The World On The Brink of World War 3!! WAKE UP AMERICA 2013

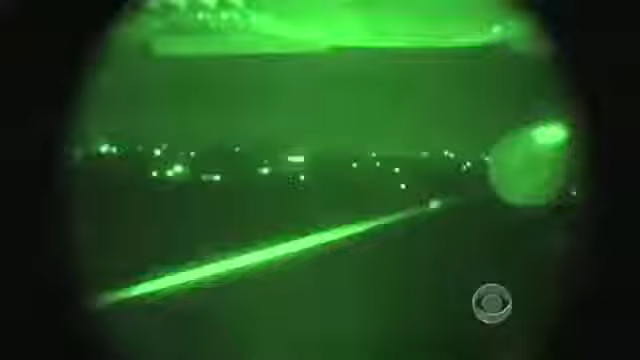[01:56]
bringing with them nearly 190,000 pounds of equipment.
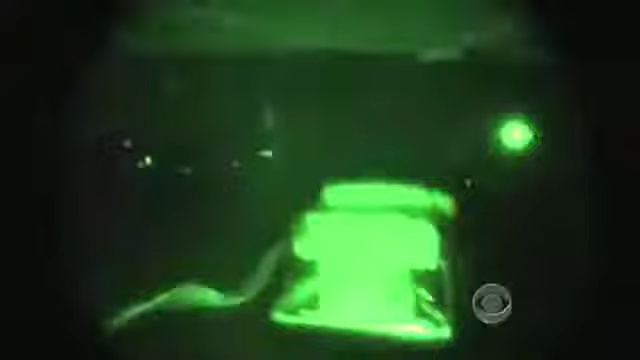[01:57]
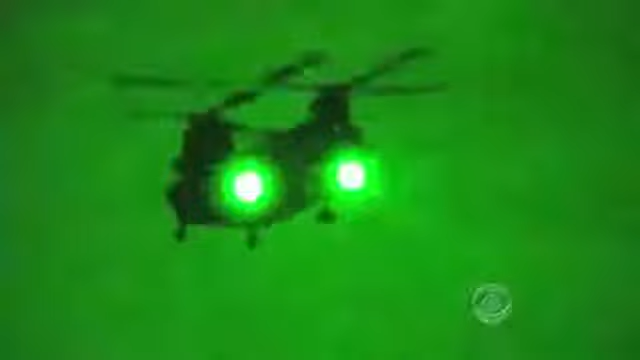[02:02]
They were the first of some 4,000 soldiers from the 82nd Airborne Division